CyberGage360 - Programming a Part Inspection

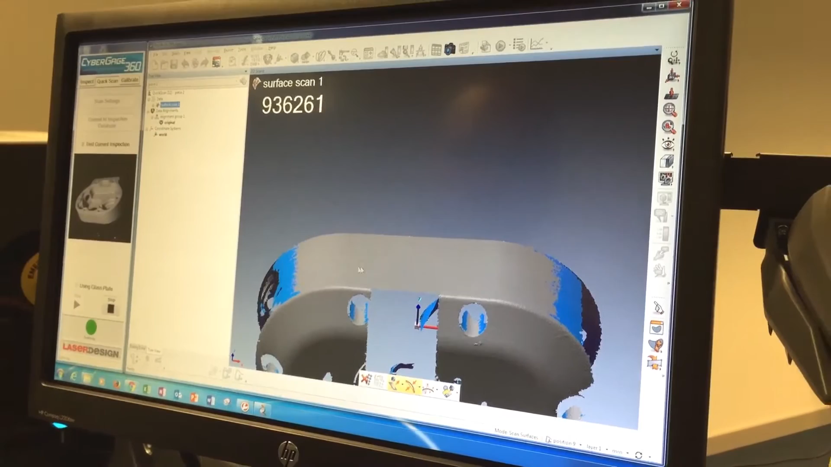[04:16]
Polyworks will be finishing the mesh right here. And that's my scan.
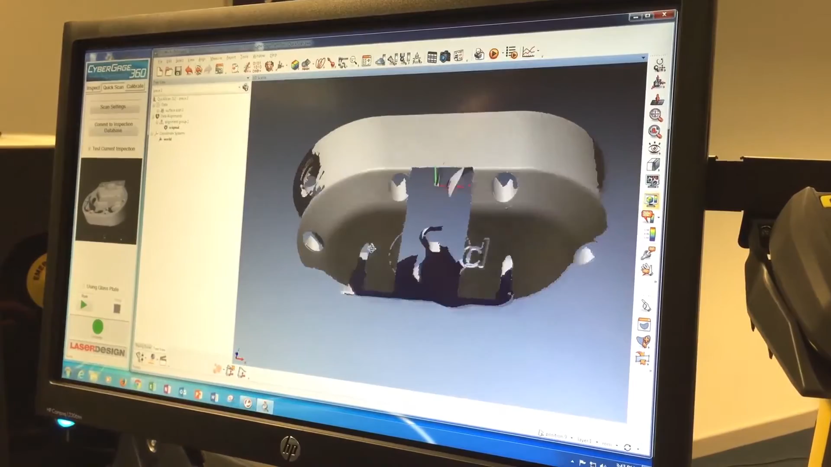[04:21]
So I'm looking at this from a single position.
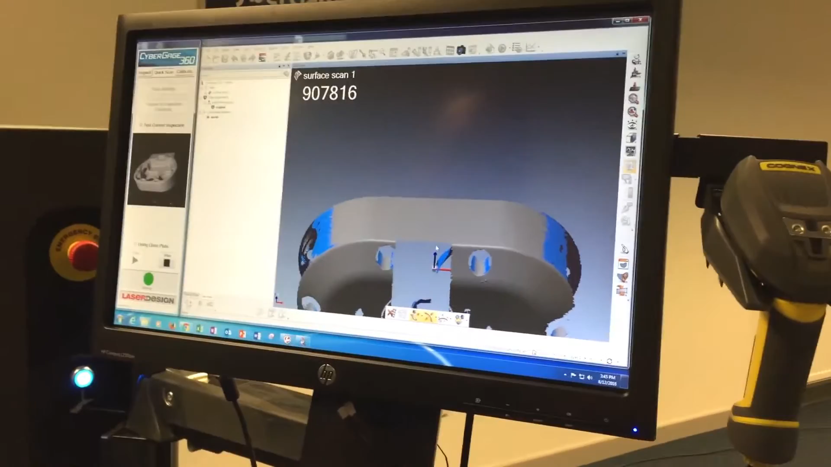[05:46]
So if anything, we're getting slightly better coverage in the holes.
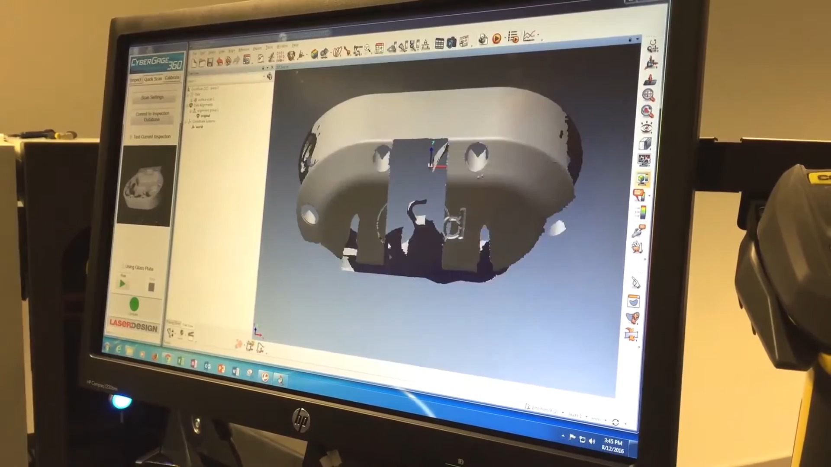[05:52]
While I'm on the subject of holes, I should mention,
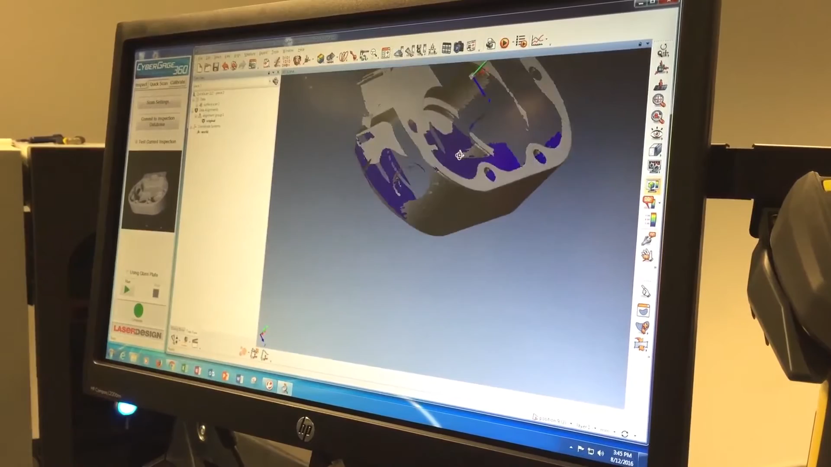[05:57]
owing to the triangulation angle between the projector that's projecting the fringes down onto this object and the camera that's actually reading them, we can only see down a hole roughly the diameter of the hole.
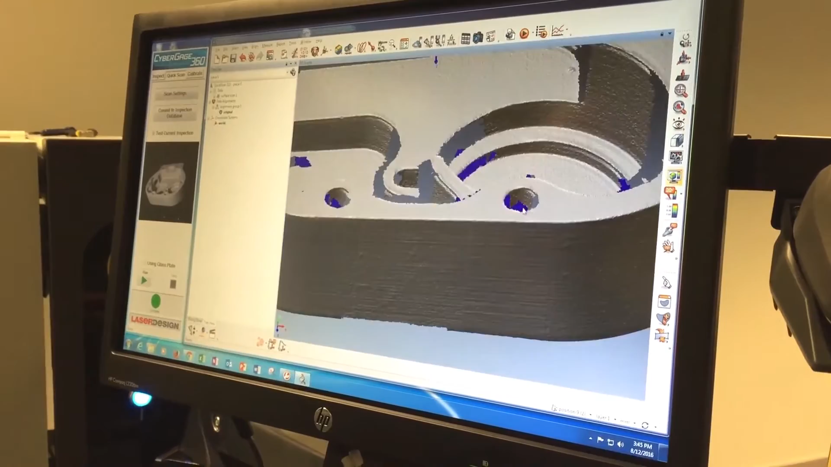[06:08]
And so you'll see this right here.
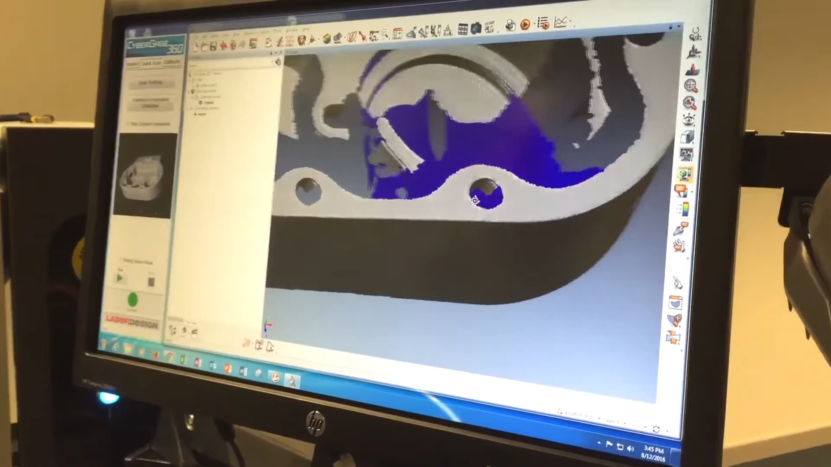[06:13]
As we rotate the part around, however, we're going to fill it in a lot more data.
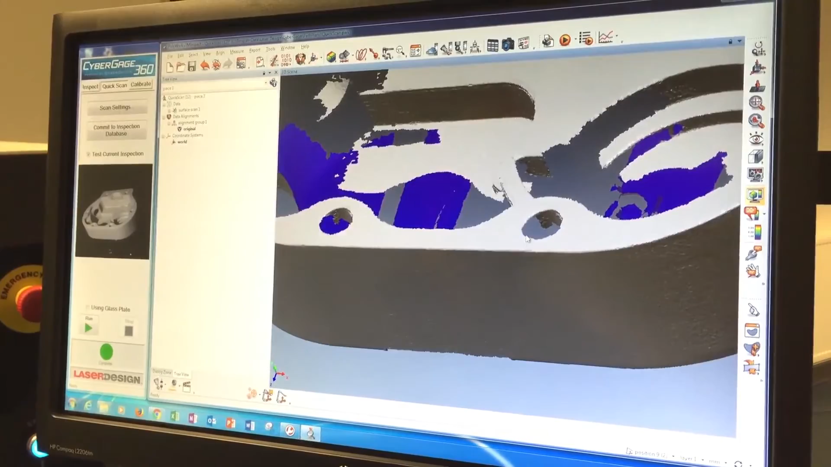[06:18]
So we actually will be able to get a cylinder in there when we decide we want to program a cylinder.
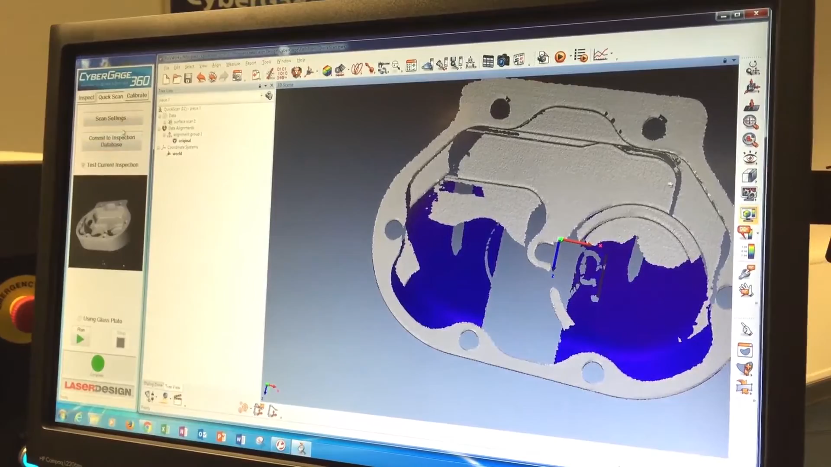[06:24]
So now we think we got enough, got our settings set properly to actually pick up the surface of the part. I'm going to determine how many rotary positions we need.
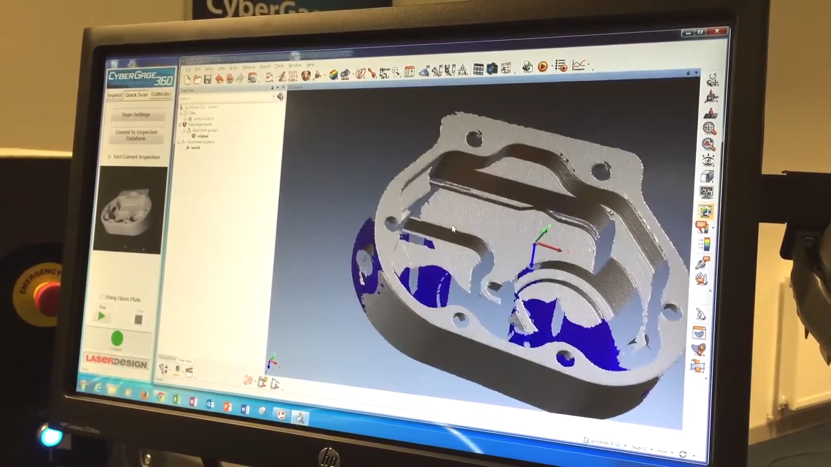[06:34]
And on a part like this and anything orthogonal, particularly things that have significant internal geometry like this guy does in the pocket,
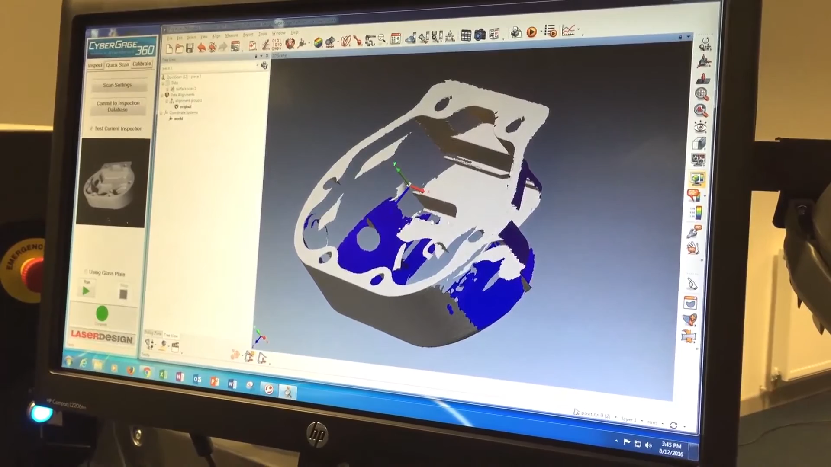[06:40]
I'll want to use probably about eight positions. And that's going to ensure that, especially on these inside corners, I'll get at least three scans overlapping on it.
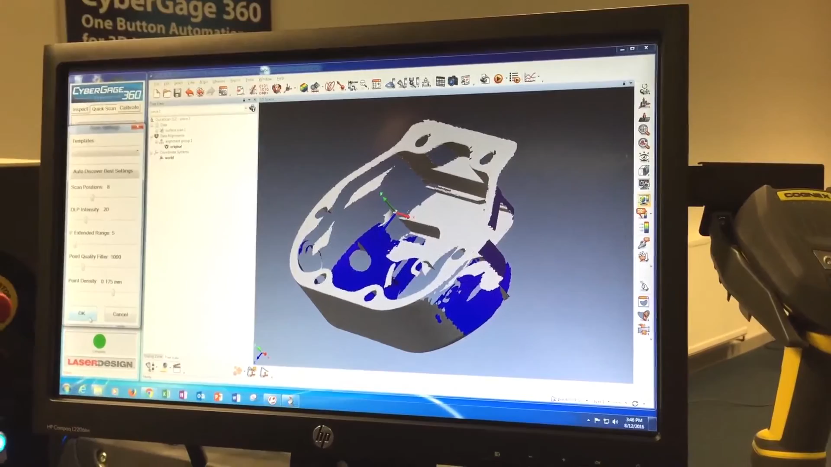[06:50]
So if we click run now, we'll get our scan.